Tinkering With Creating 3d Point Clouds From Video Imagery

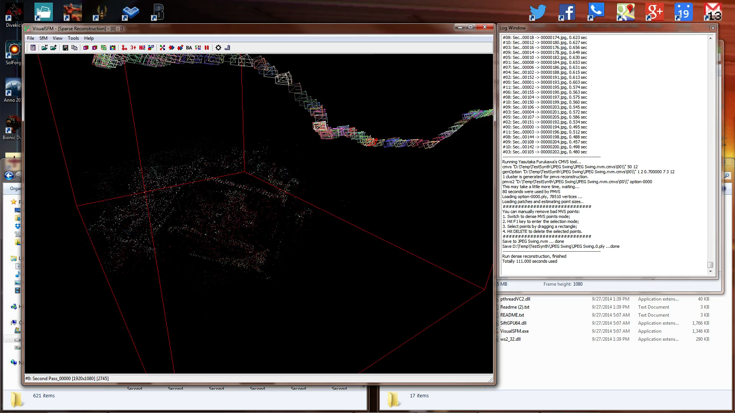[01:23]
That's after I processed the video into a series of 205 separate frames. What you see there is 205 separate frames and then that image data remapped to being a sort of sparse dot network over here. And you can kind of make out what it was, right?
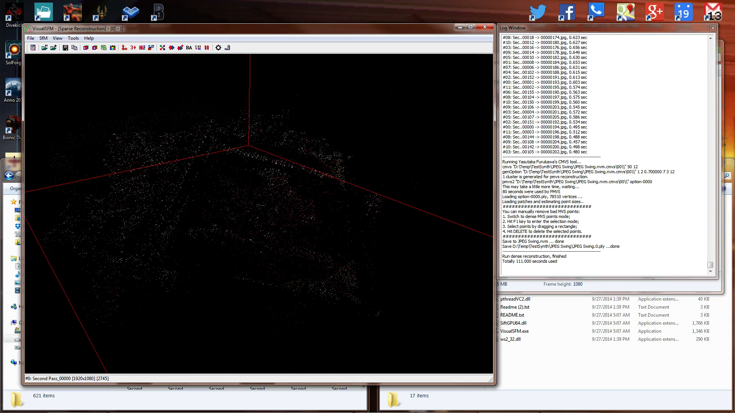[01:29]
That's pretty sensible and straightforward so far. But then we switch over to dense 3D points and you see the cameras don't change much. But you can start making out what it was that we were circling around in. Definitely get a view on some of these dice distorted by the fact that they only had a couple of positions data. But, you know, that's pretty darn keen that you can do that at all is pretty awesome.
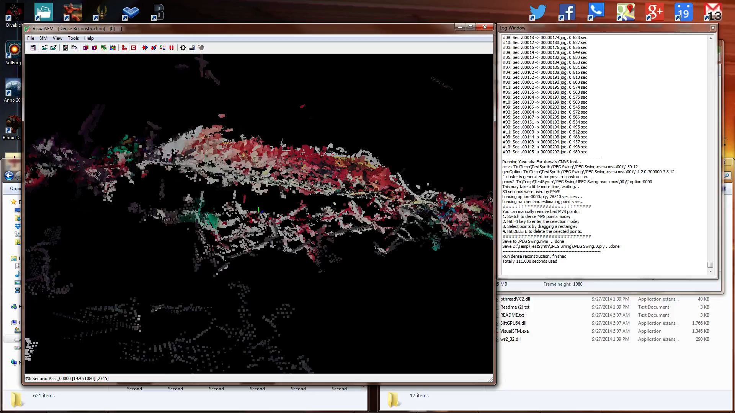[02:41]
All of this, incidentally, aside from my little bit of After Effects to separate the frames of the video, was all done with free software. Go ahead and check out Virtual SFM and a couple of the other things over here.